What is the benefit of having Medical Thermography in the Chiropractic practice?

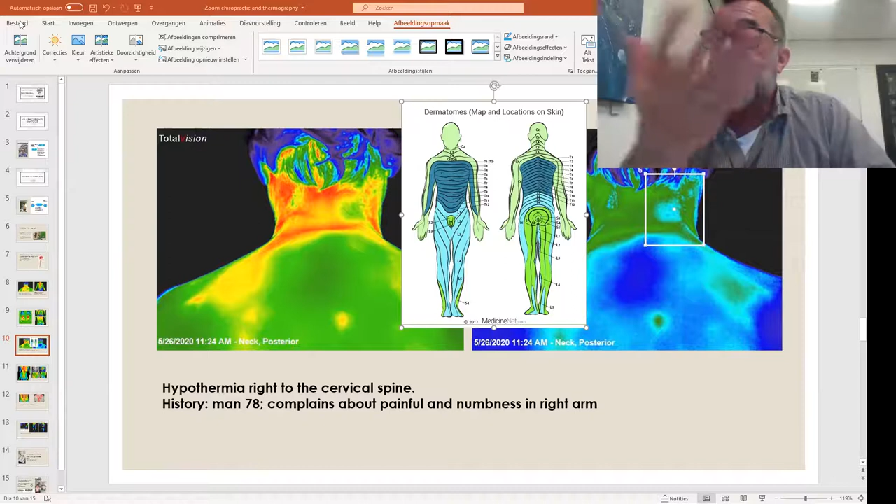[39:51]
Could it be something in the spine, in the cervical spine. Of course. That affects what controls the thyroid? Your brain and your nervous system. Yeah, that's right. The thyroid is actually one of the few organs that will show up on thermography because absolutely. It's so close to the surface. It's like, you know, when people are like, oh,
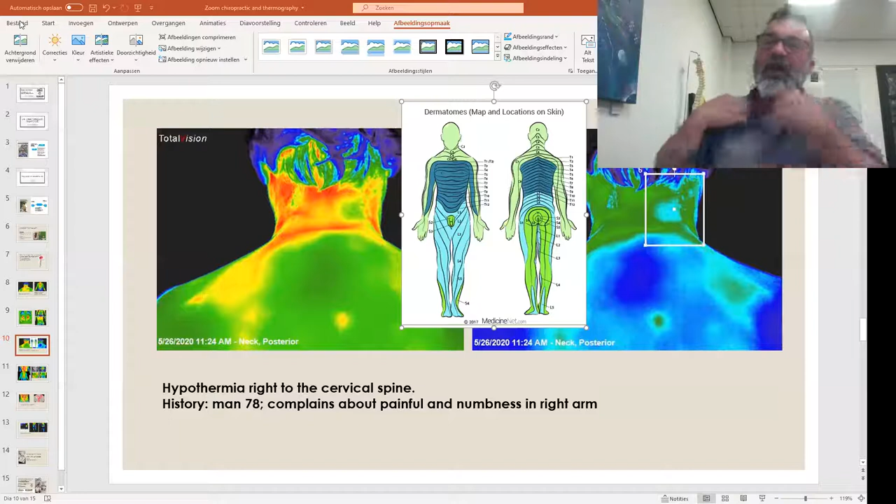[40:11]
why is the knee hole red, you know, white, or why is it white here? Why is it white here? Well, it's because that's where the blood vessels come very close to the surface. But the thyroid is right out in the front. So you can always see an inflamed thyroid, you know, and you can actually see whether the left or the right is more inflamed. And it's right around your throat. So, but again, you have to understand within chiropractic, we have one primary term, limitation of matter. If of what? The area is limitation of? Damaged, limitation of matter, yeah.